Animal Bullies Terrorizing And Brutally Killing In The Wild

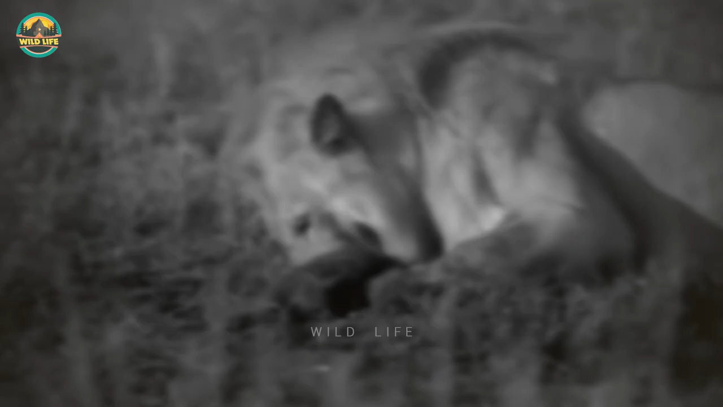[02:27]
The male isn't finished his carnage, as he pulls more cubs out of the den and massacres them all. When the hyena sounds the alarm, alerting the clan of incoming danger,
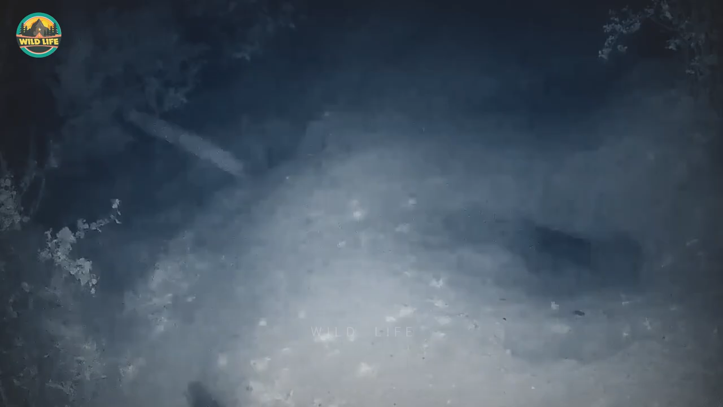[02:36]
an attacking male lion still manages to snatch a hyena cub just before it crawls into the den. Number 5.
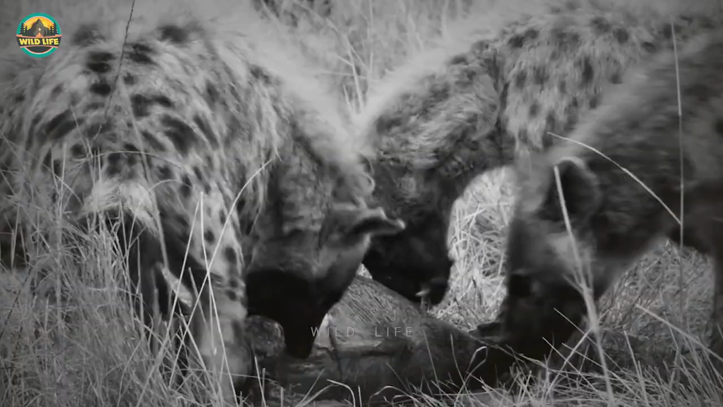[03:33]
and once the entire clan is all over the victim, there isn't much it can do. It's a free for all in the Masai Mara.
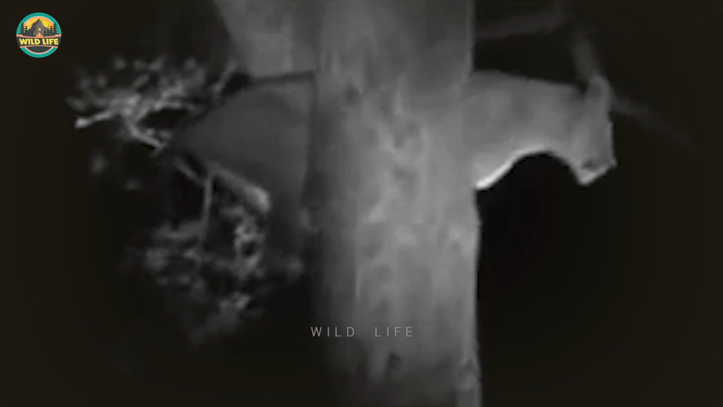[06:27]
Usually lions will not climb trees to hunt, especially if it's a leopard, but if they're extremely hungry, anything is possible.
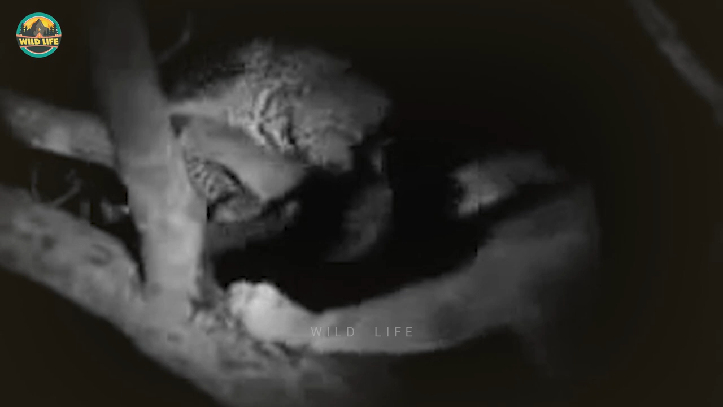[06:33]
The leopard isn't way up in the tree, so this male lion tries his luck at getting to the spotted cat, but the video cuts short.
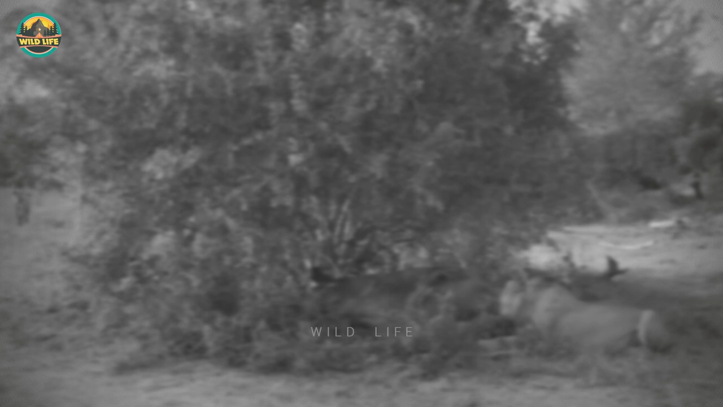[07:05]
This male lion thought he was going to enjoy a meal, when a cackle of hyenas crashed his lunch and took over,
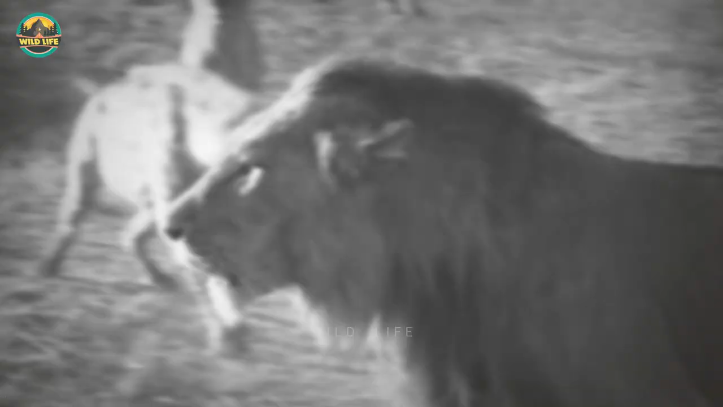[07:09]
forcing even a male lion to leave and let the scavengers take over.
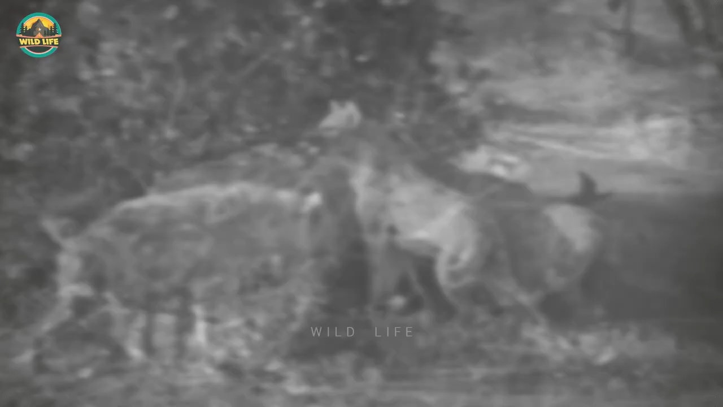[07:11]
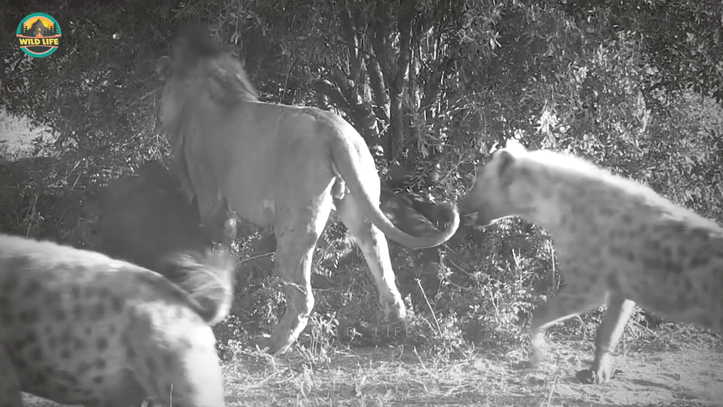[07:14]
They just kept biting his bum relentlessly every time he turned his back to them to eat, so he finally figured the meal wasn't worth all the pain and trouble.